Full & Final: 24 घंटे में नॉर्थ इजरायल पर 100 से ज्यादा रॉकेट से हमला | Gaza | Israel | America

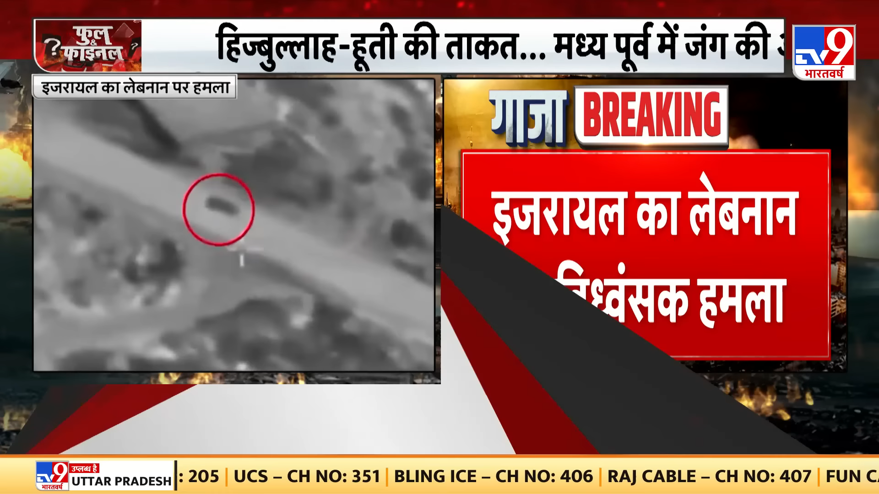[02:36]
ہزباللہ کے چار ٹھکانوں پر پن پوائنٹڈ اٹریک یہ دیکھئے ذرا حملے میں ایک کمانڈر سمیتھ نو لڑاکوں کی موت